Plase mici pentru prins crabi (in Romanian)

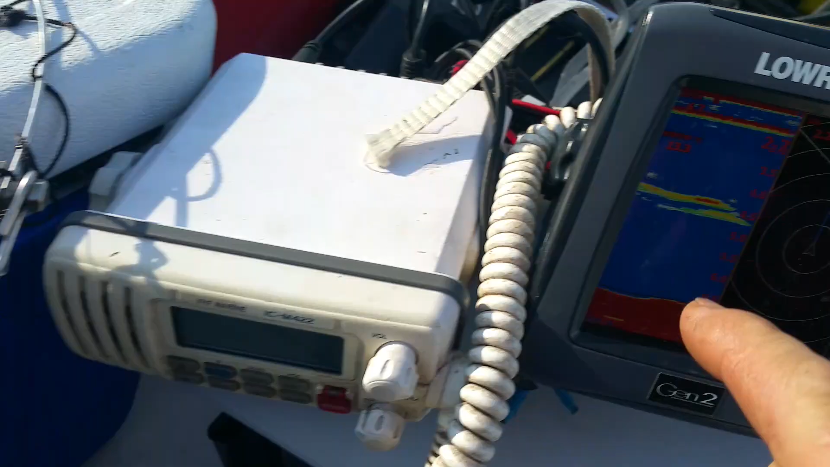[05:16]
Asta merge pe fundul apei, cum vezi aici. Unde este ecranul meu?
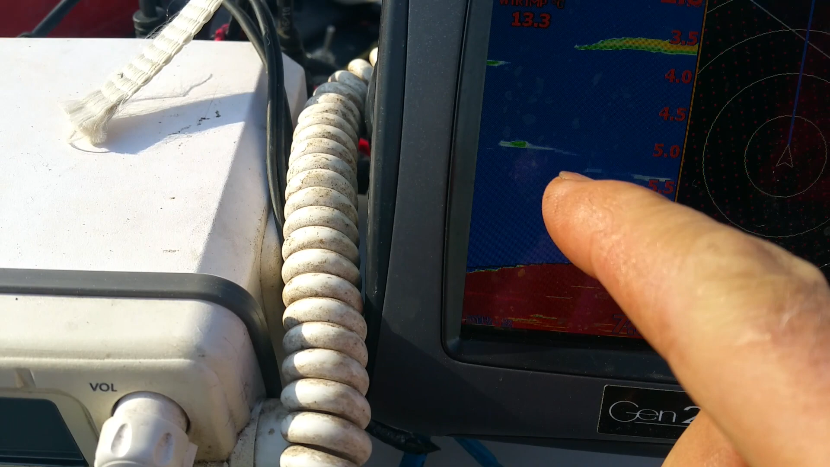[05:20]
Aici. Merge pe fundul apei. Aici sunt numai 6 metri.
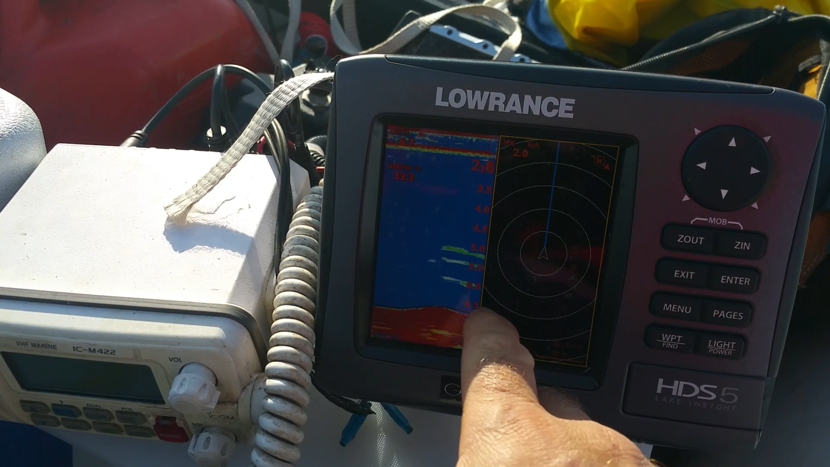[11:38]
Este la 6 metri si ceva. Ceea ce nu-i adanc. Dar am... Am harta. Si imi arata pe unde am fost.
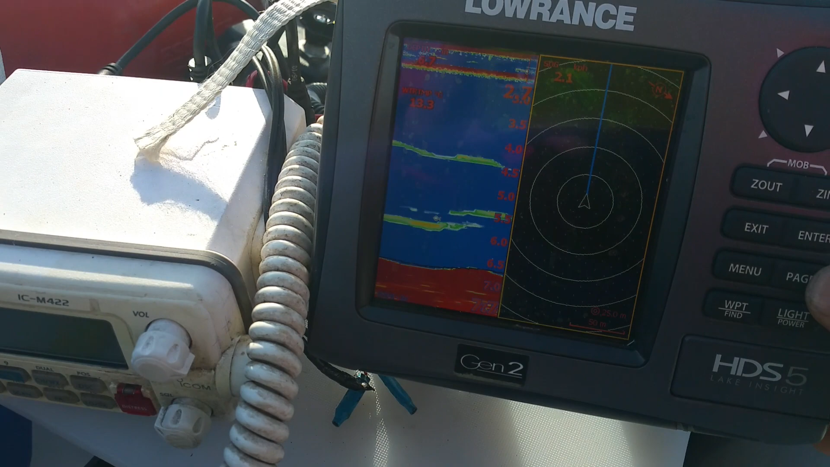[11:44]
Deci eu daca ma duc si...